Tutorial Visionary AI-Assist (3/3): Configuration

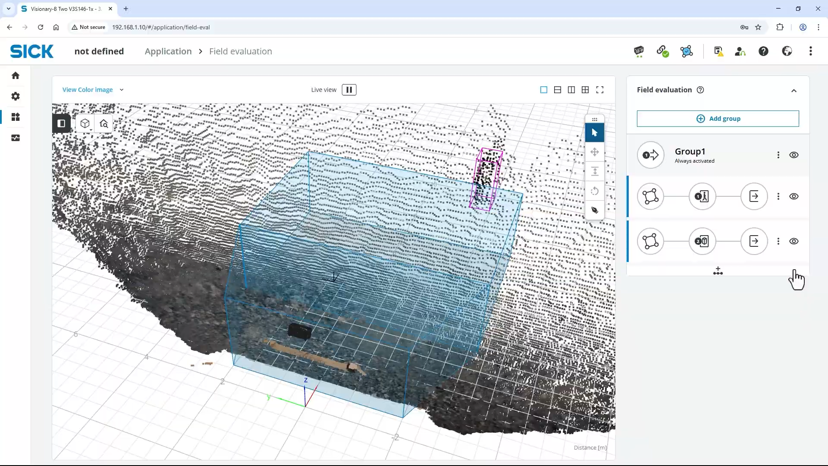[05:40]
Persons in the field of view are always marked with a pink bounding box, but only evaluated when inside an active field. If a person steps in either the warning field or the stop field,
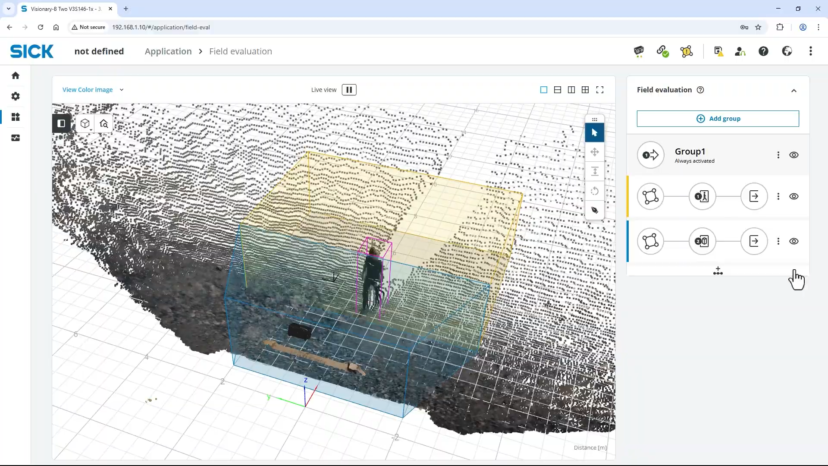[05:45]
they both turn yellow to indicate a detection.
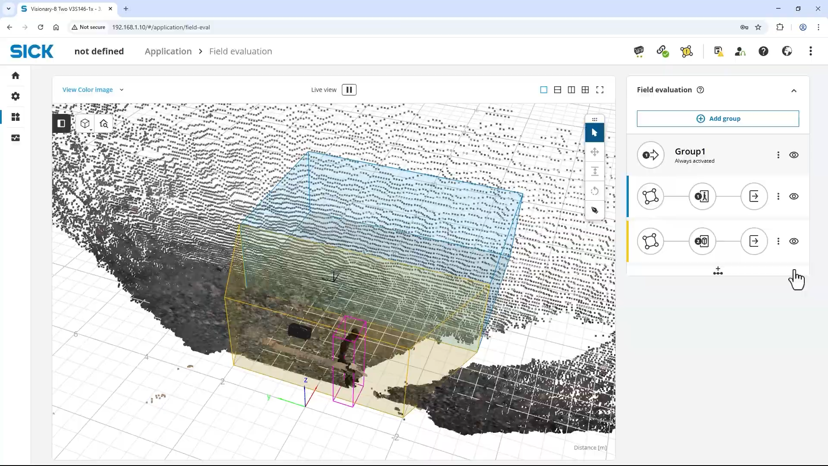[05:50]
Our test object is only detected in the stop field close to the machine.
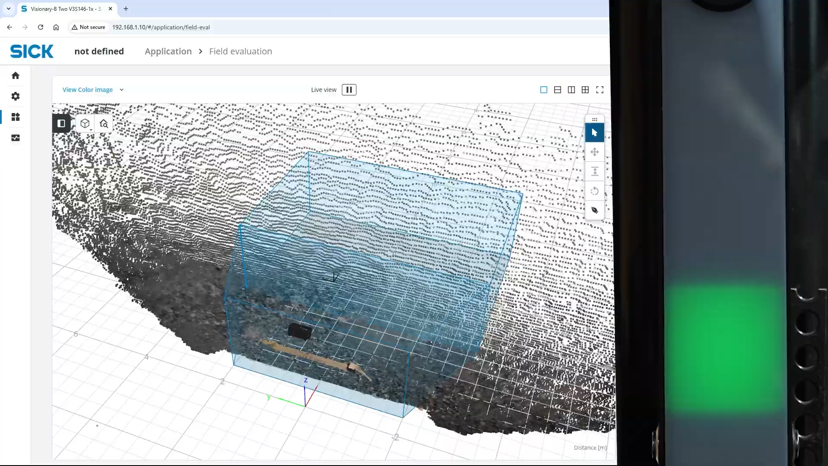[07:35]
The yellow light is on when there is a detection in the warning field.
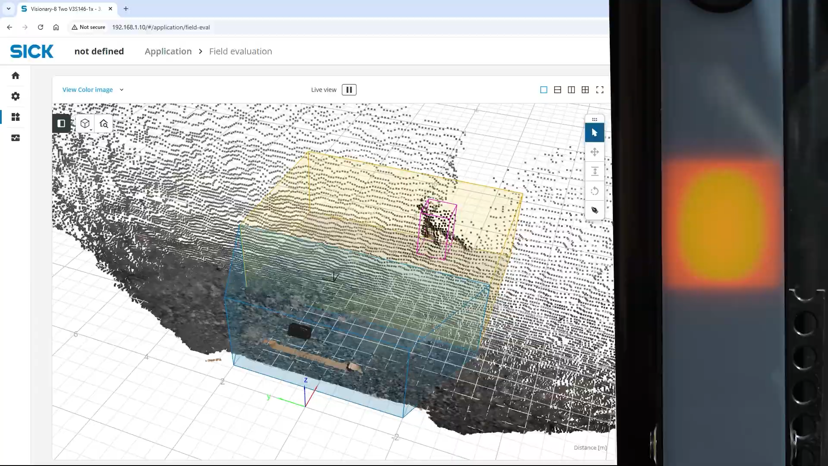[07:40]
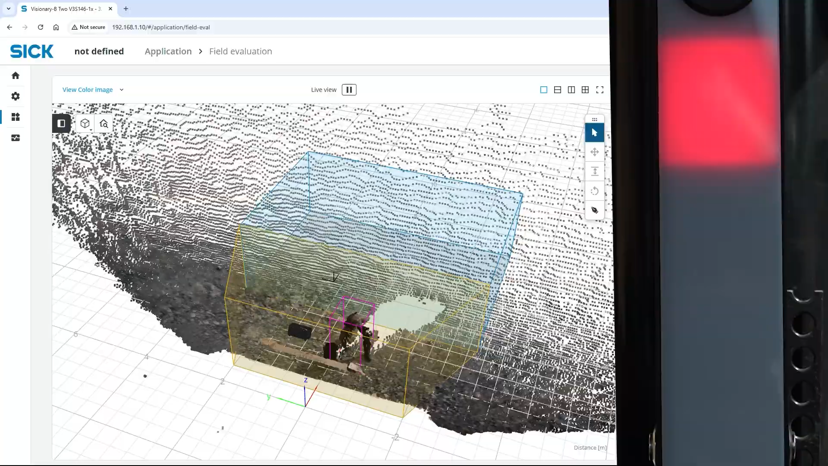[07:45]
Besides the IOs, the Visionary AI Assist offers further options for outputting the detection results.